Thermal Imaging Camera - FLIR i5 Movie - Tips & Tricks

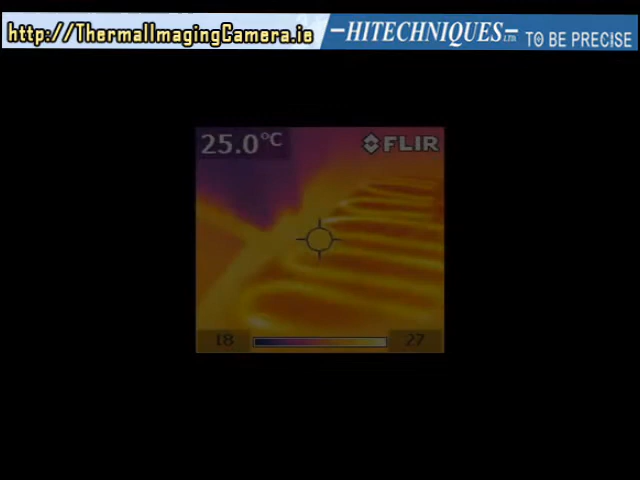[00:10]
On screen: spot 25.0°C
users of the i-5 should be aware of a few practical points when capturing infrared images if the camera does not start push the reset button with a non-conductive tool
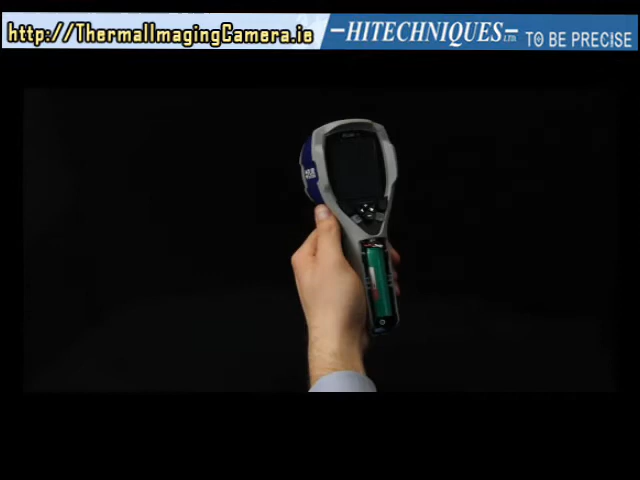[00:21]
this button is located beside the battery connector in the battery compartment then push the on-off button again the surface and emissivity objects appearance warmer colder depends on their temperature but not only on temperature
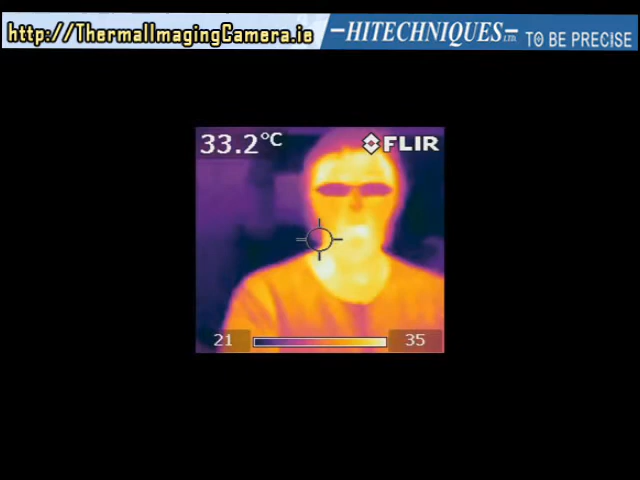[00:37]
On screen: spot 33.2°C
surface properties and the environment also count
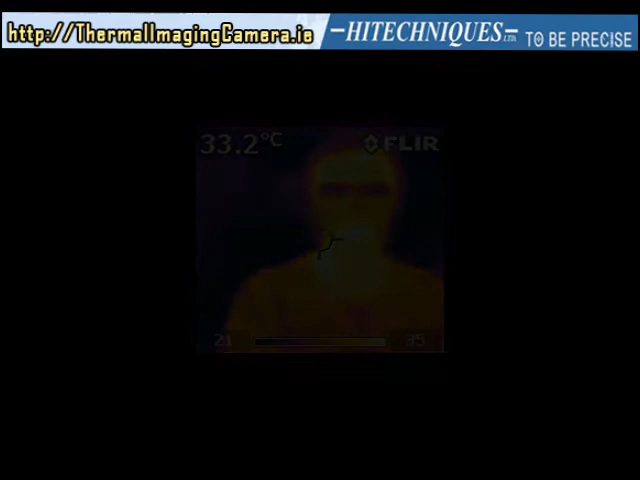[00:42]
reflections another situation that may arise has to do with reflections
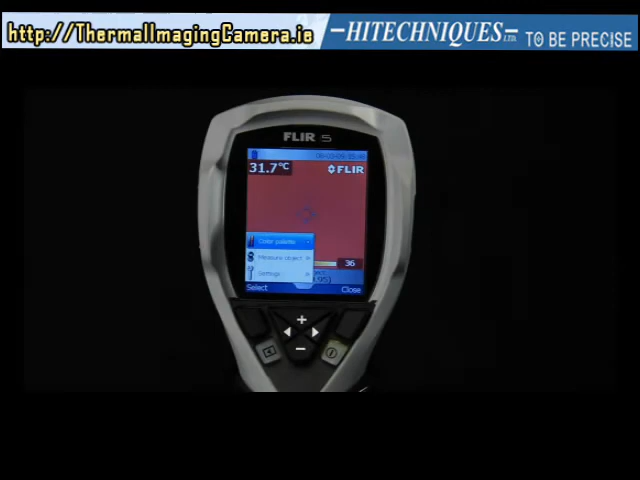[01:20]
On screen: spot 31.7°C
visual impression to optimize your visual impression of the captured infrared images you have the option to select different color palettes allowing
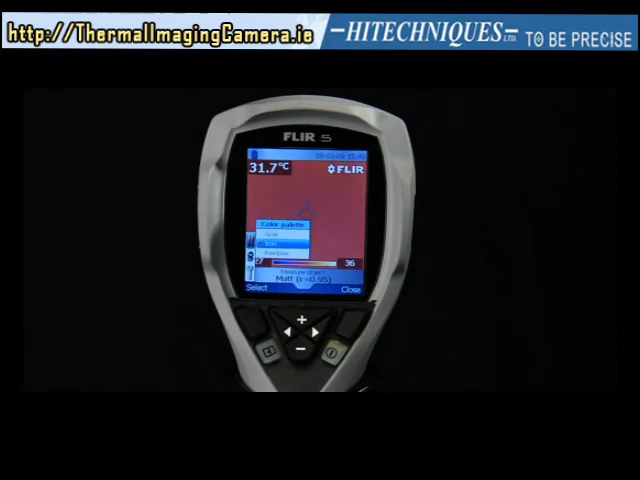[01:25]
On screen: spot 31.7°C
you to properly evaluate the image the maximum and minimum temperatures of displayed
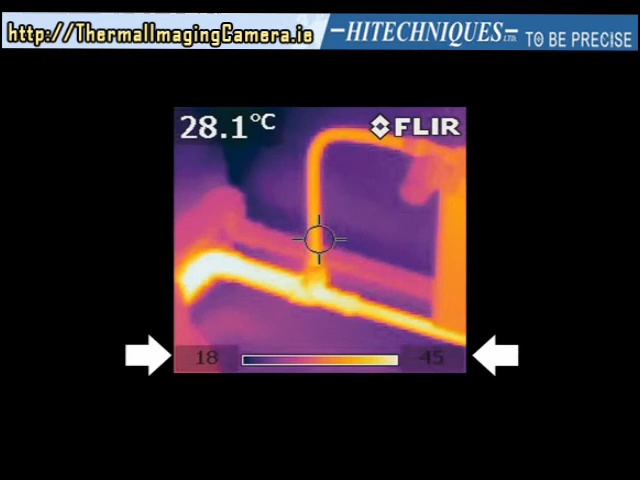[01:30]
On screen: spot 28.1°C
image determine automatically the temperature scale if you want to compare similar objects different temperatures use the lock function so you get the same fixed temperature scale for all images the lock function can also be used to visually fine-tune the image lock the scale when pointing at a scene with the desired minimum and maximum temperatures
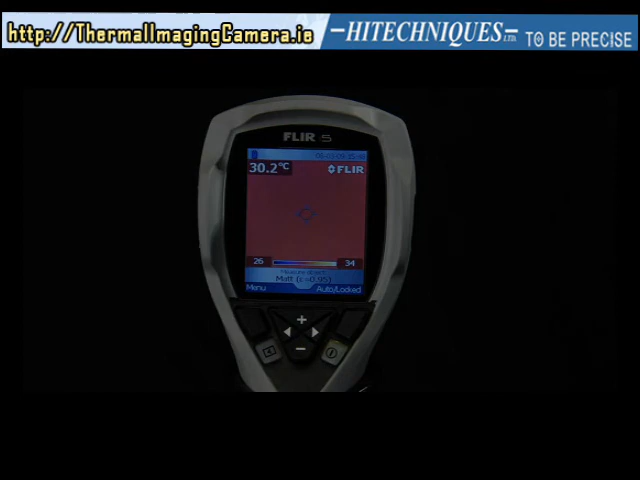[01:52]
On screen: spot 30.2°C
and use these settings when you look at your target manage this you